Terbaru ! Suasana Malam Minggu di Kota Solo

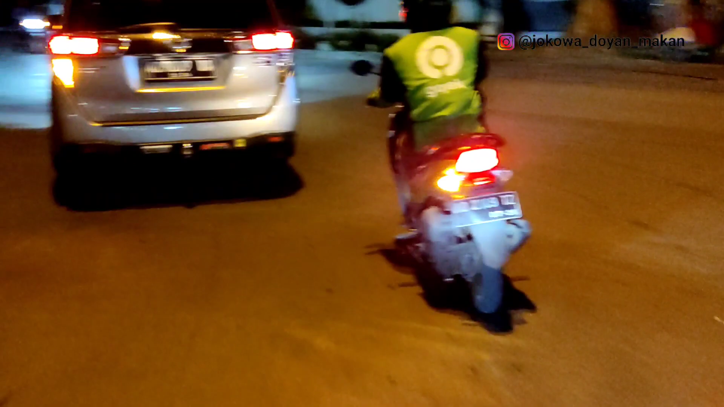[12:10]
Ini kita masuk di kawasan Manahan, Dalan Opo Mbok ya. Oke.
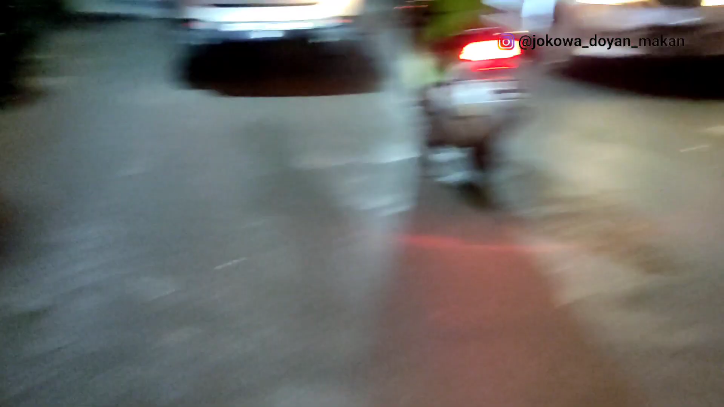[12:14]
Kawasan Manahan di
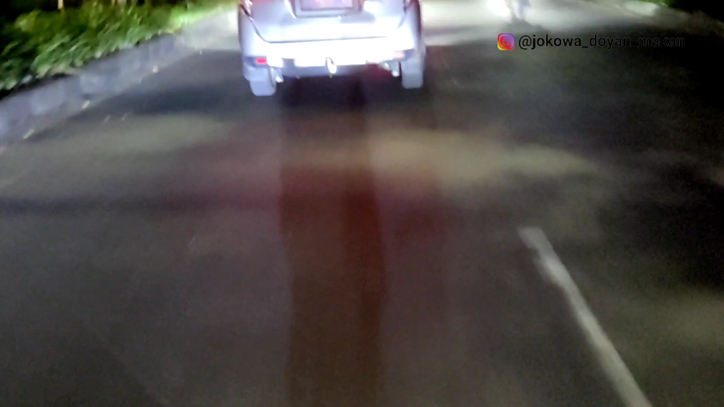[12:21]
Jalan Aturangan.
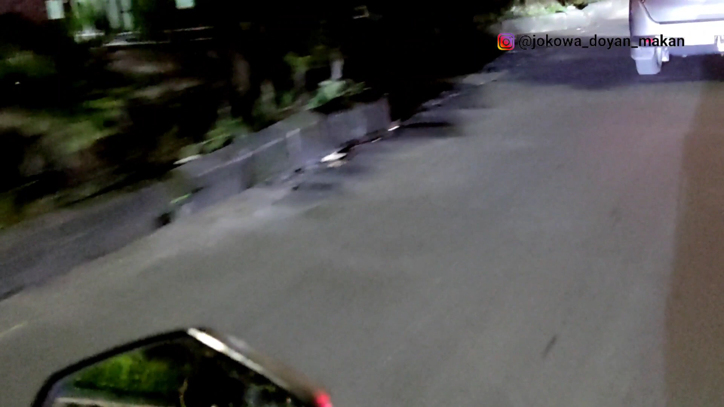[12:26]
Kita Jalan MT Haryono, kita ambil kanan ya. Kita masuk ke Stadion Manahan, kalau malam seperti apa guys, ramai atau enggak.
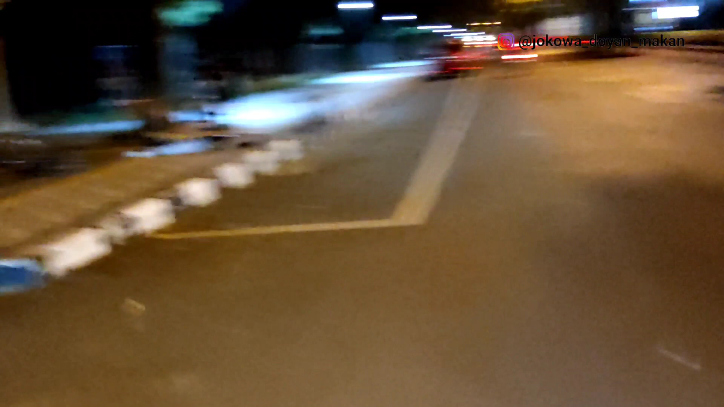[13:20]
Ada yang main sepeda malam minggu. Ini parkir ke kafe, biasanya ada Kelana Kopi sama store and kafenya persis. Ya, kapan itu aku pernah review ya di sini ya perkembangannya ya. Ini sekarang kondisinya seperti ini kalau malam hari, punyanya ONS. Malam hari ada tuh odong-odong mobil-mobilan gimana. Jadi,
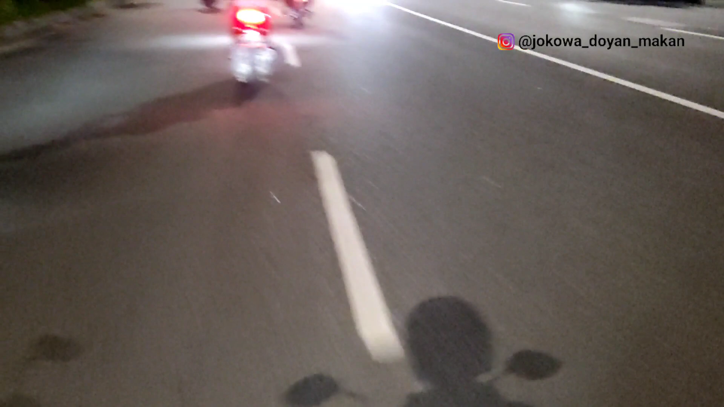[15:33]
Oke, wah, ternyata lampunya merah. Kita isi bensin dulu, guys. Nah, ini namanya bundaran patung Wisnu. Aku juga belum tahunya, tahunya belum lama, guys.
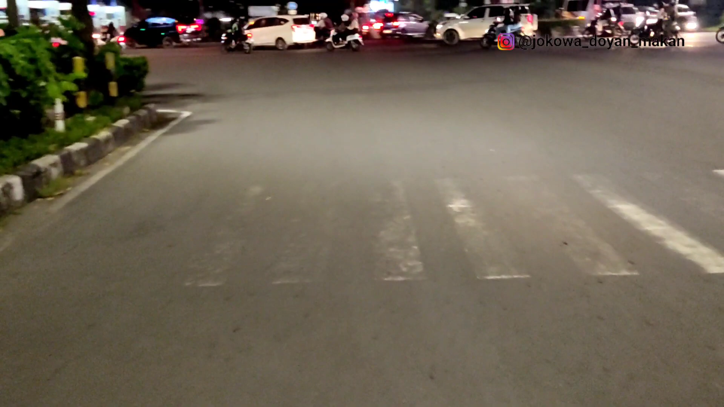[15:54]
Akhirnya baru patung Pasopati atau memanah itu, ternyata namanya bundaran patung Wisnu di kawasan Manahan. Nah, itu ada pom bensin Manahan, guys. Kita isi dulu.
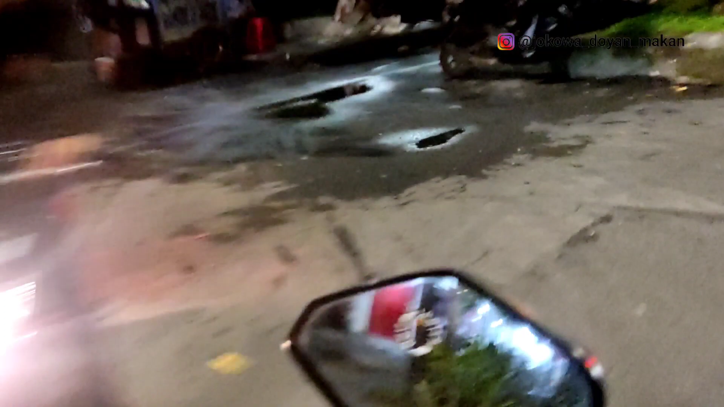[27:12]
Jadi lumayan ada beberapa tempat-tempat penting ya dari jalanan di Cipto ini.
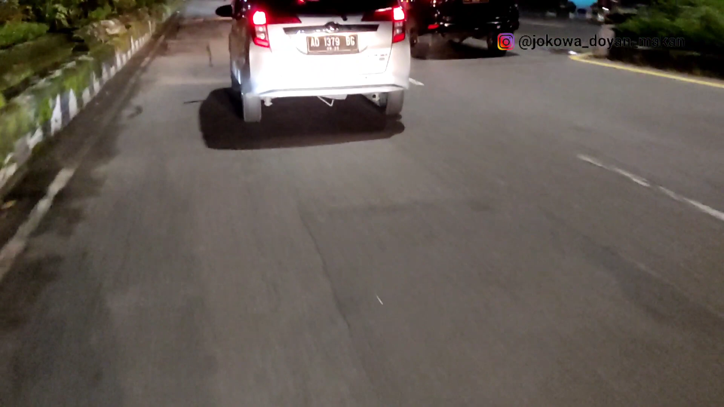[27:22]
Ini juga ada rumah makan yang legend dulu ada di Jalan Slamet Riyadi, juga ada cabang yang besar di sini. Adem ayam, adem ayam, oh, enak itu ayamnya.
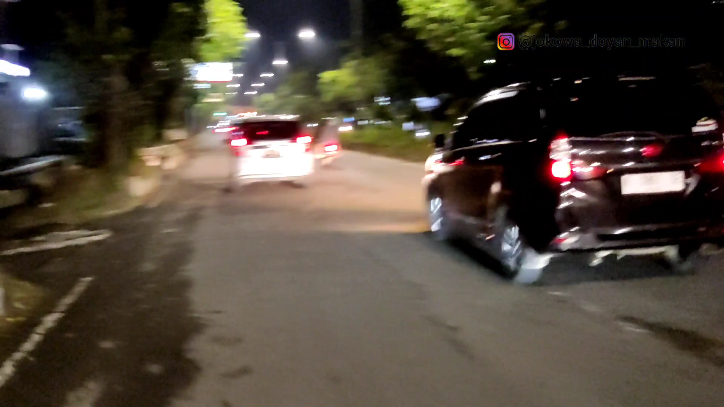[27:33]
Ini juga ada rumah sakit mata, rumah sakit mata Solo di sini.
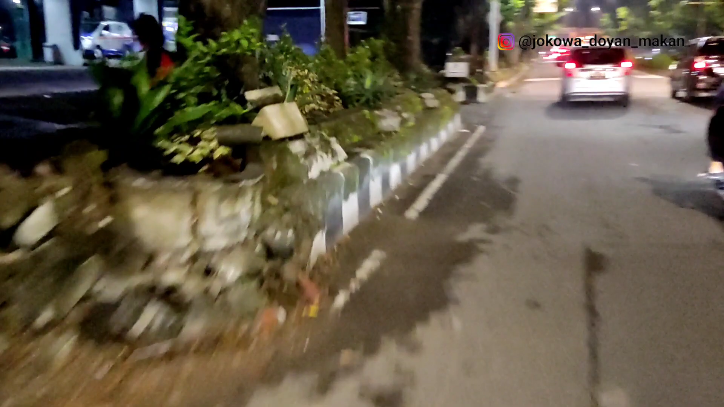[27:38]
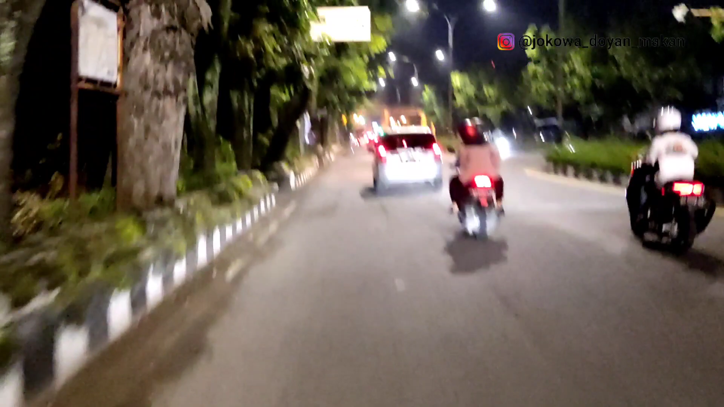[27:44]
Nah, itu Tugu Gapuro Batas Kota, Tugu Mahkota Raja.